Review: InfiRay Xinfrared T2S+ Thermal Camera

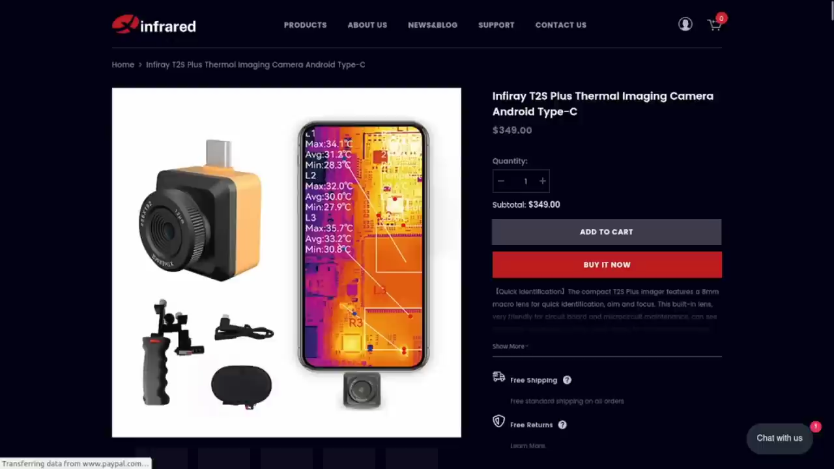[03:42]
website oh yeah I see there's an accessory package showing here and I've got that as well so I'll have to
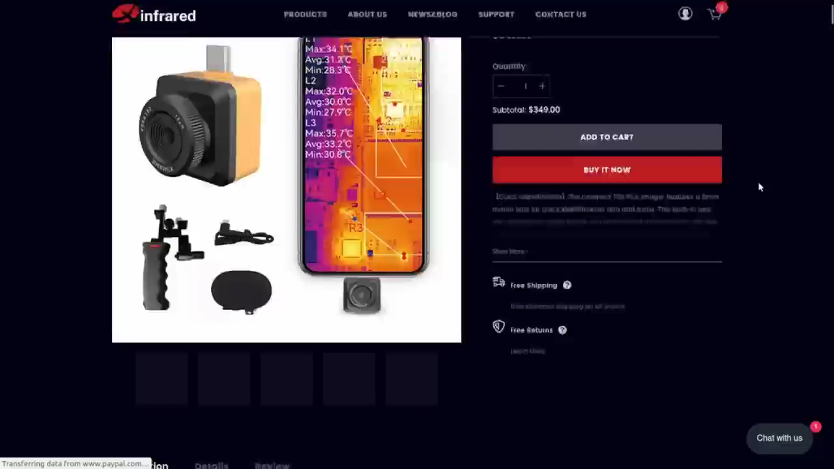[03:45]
look at that in a second so here's some specs basically what we already saw uh 25 Hertz refresh rate or I
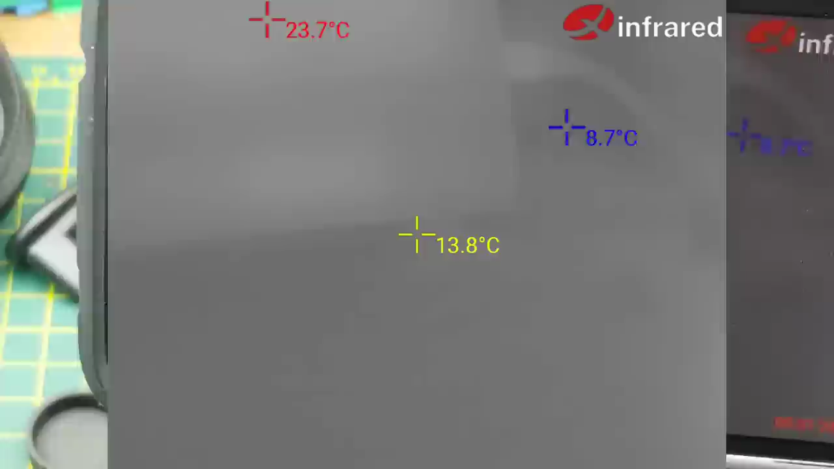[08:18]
On screen: spot 13.8°C, max 23.7°C, min 8.7°C
hopefully uh what else we got in these menu in this menu here that seems to be
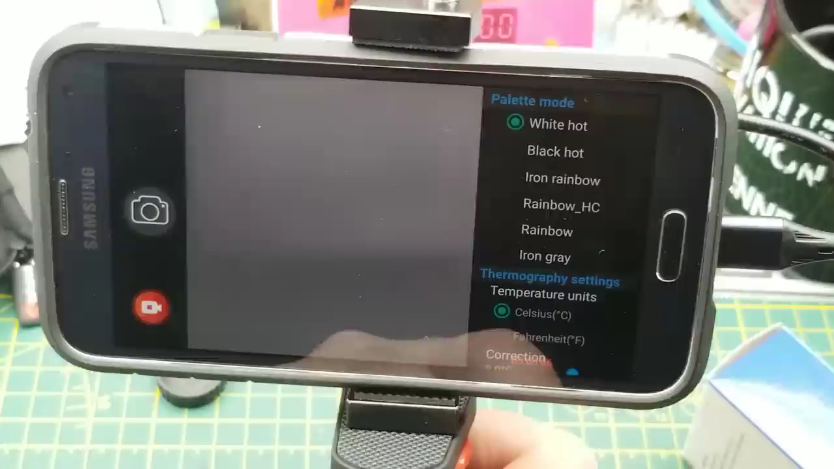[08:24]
what modes have we got there ah we have color palette modes okay so right now
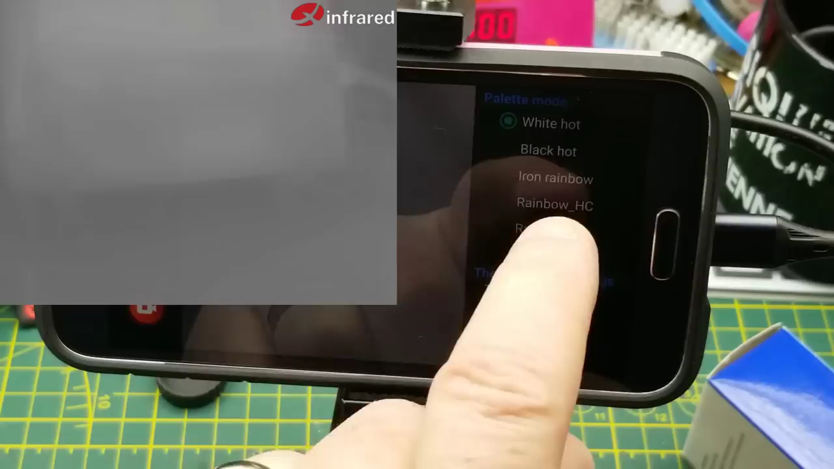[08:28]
it's white hot there's black hot iron rainbow i'm going to move my coffee mug
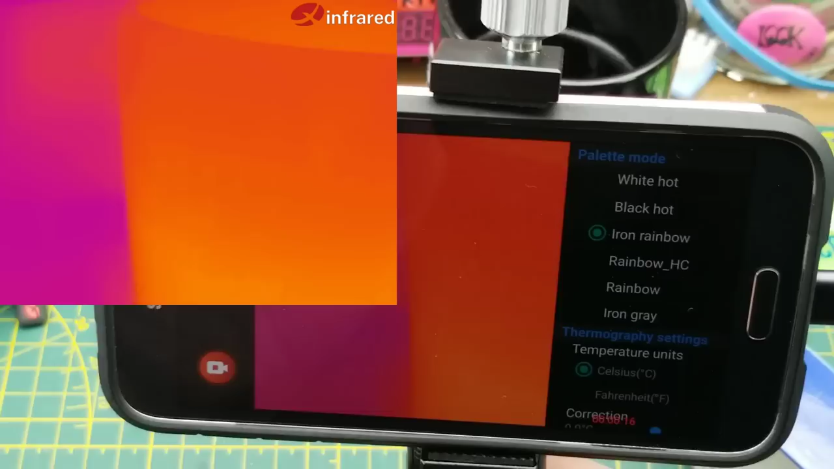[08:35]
in front here uh so there's iron rainbow
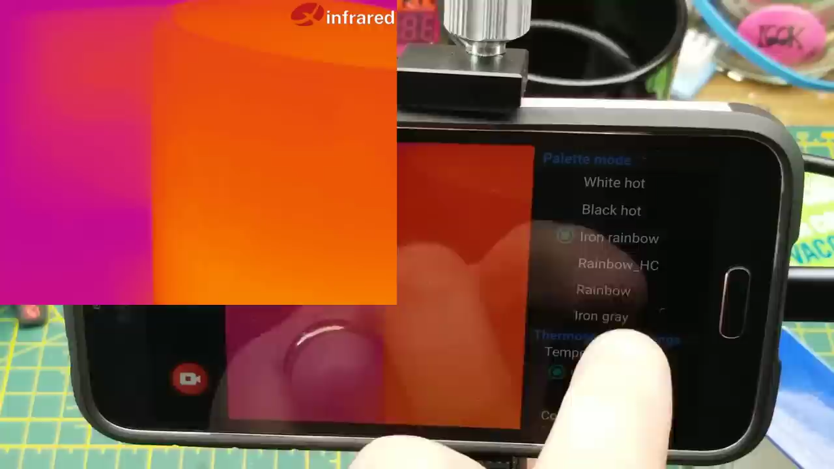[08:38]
uh rainbow high contrast oh wow
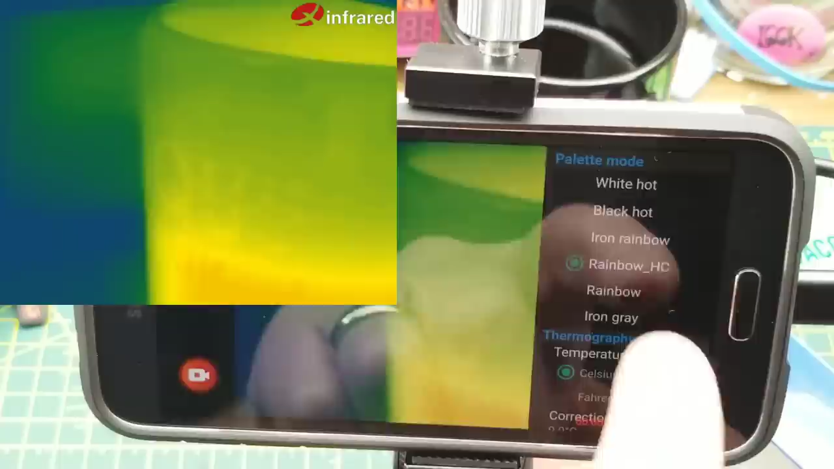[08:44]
stood up rainbow and iron gray i'm going to go with iron rainbow for no particular reason
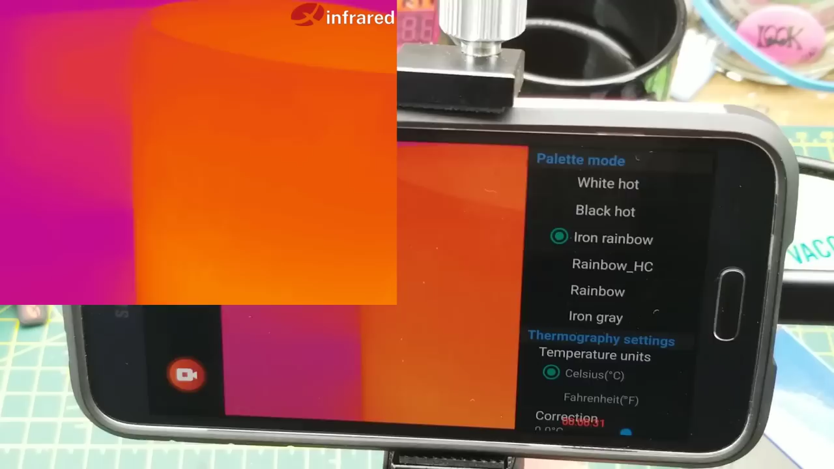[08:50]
and what else we got here temperature
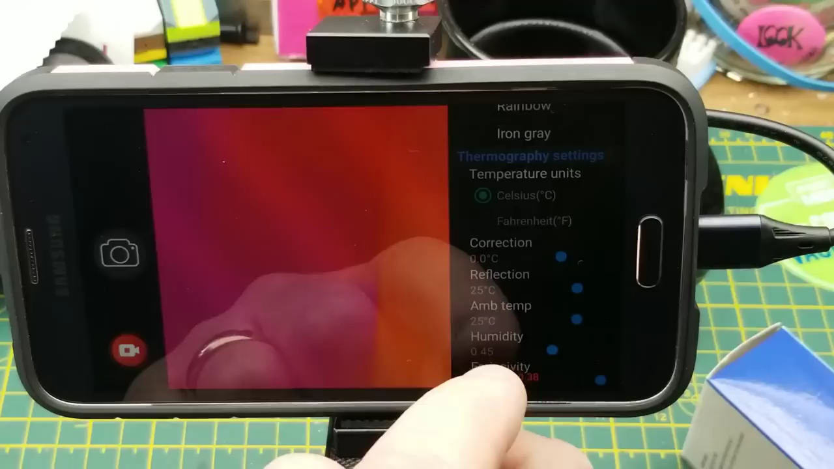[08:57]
units correction reflection uh
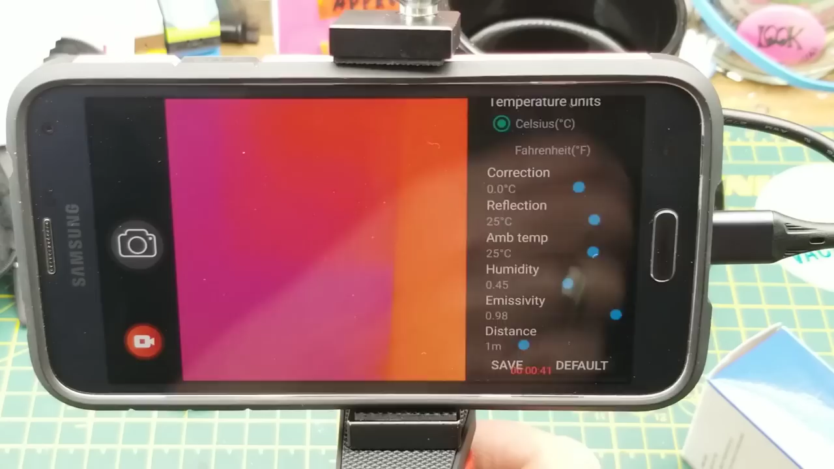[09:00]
humidity emissivity distance so right now it's going to focus that one meter out okay uh i'm going to save that
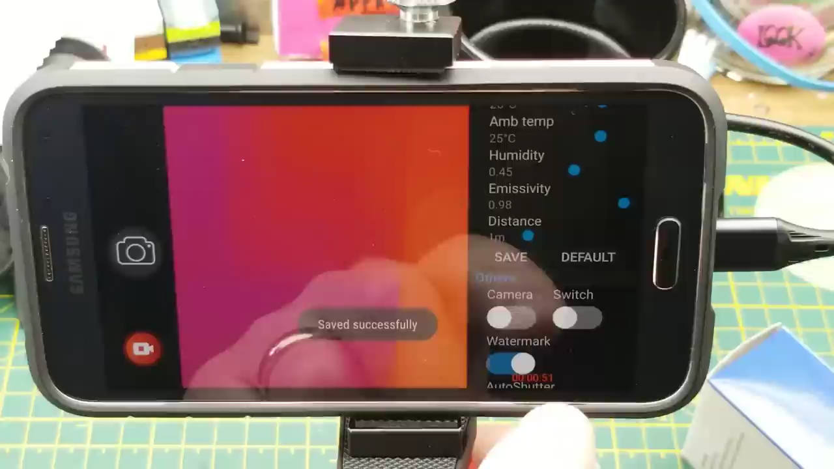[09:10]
and i should be recording all these changes while i'm doing it uh turn the camera on oh okay that gives me the visual camera in the corner is